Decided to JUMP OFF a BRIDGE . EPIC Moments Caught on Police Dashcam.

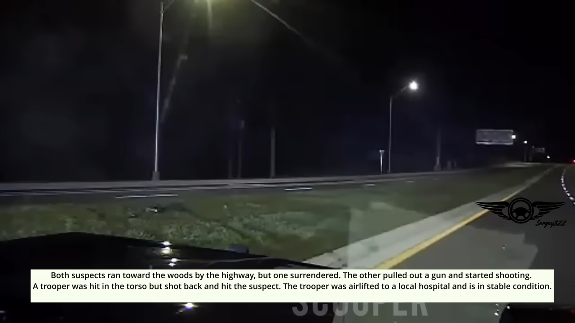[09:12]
The trooper was airlifted to a local hospital and is in stable condition.